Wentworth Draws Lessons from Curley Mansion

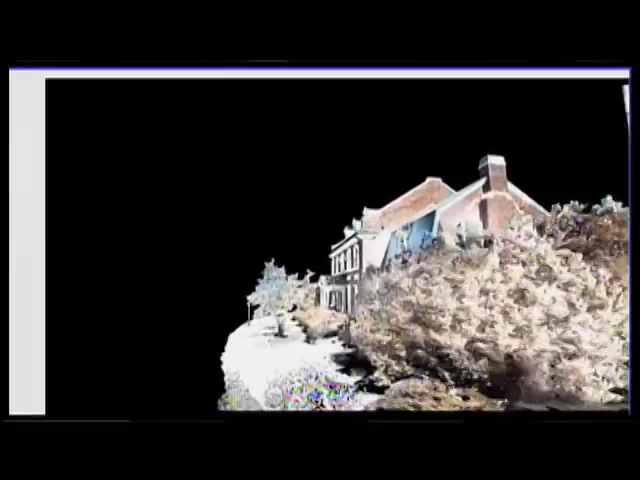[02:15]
it's a 3D digital model that was actually put together for us pro bono by Feldman land surveyors who have a pro bono program
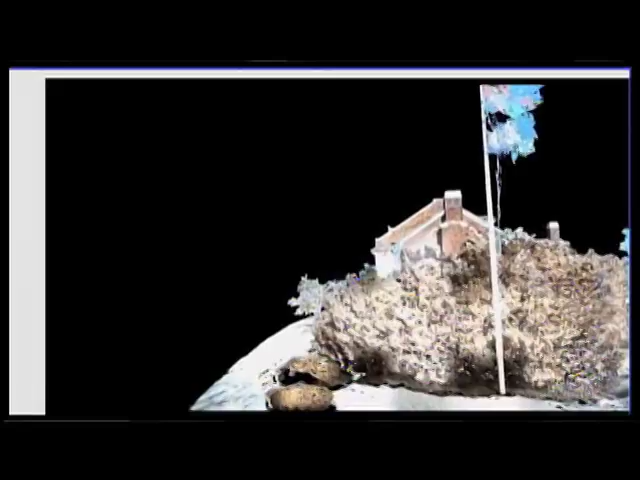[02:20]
where they actually try to preserve the existing outline of these major architectural features of the city of Boston,
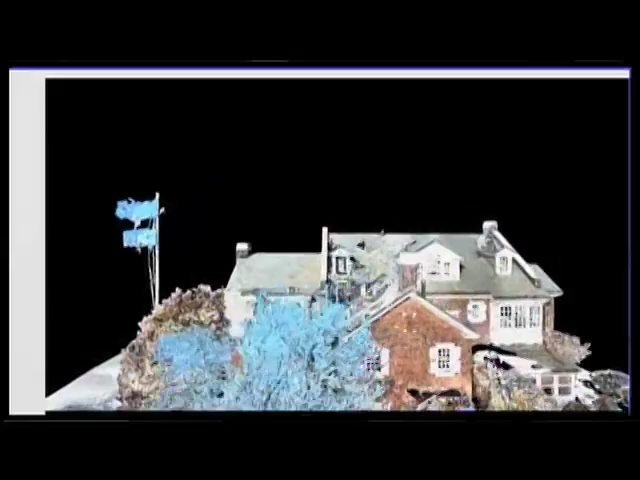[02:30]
So the Curley house in particular seemed to be an excellent
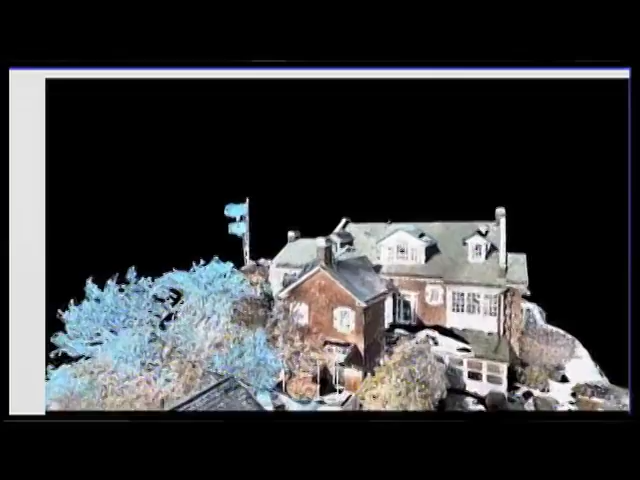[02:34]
project that we could use this technology to make a 3D model of.
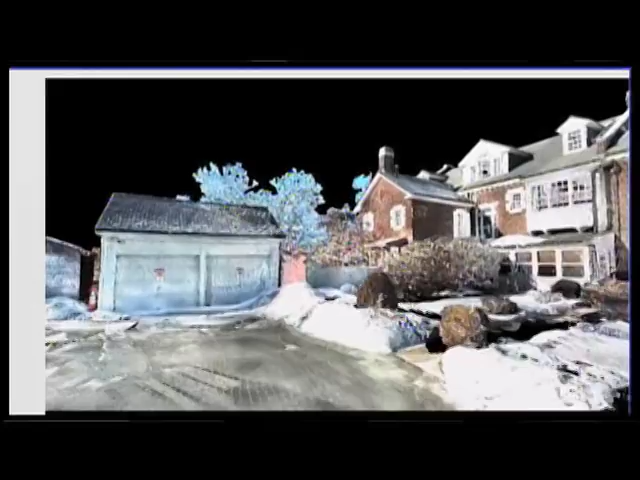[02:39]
And what they did basically is brought in a high-tech laser scanner, which makes a digital point cloud of every single piece of the architecture that the laser hits basically. and reflects back.
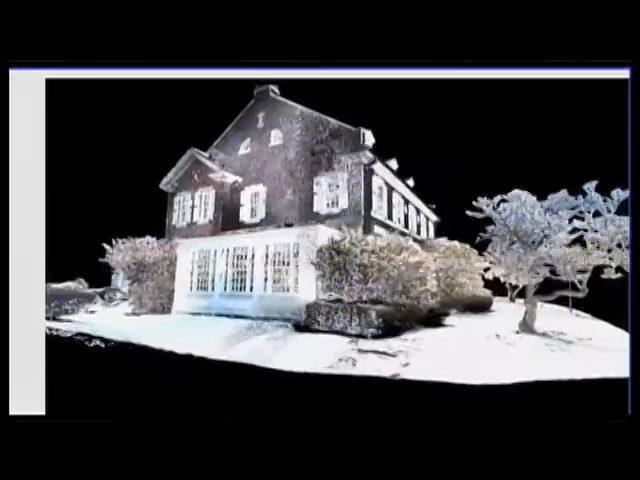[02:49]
That information is then processed by a computer and some pretty heavy-duty software. And with that information, we're able to make a literal 3D model of the house.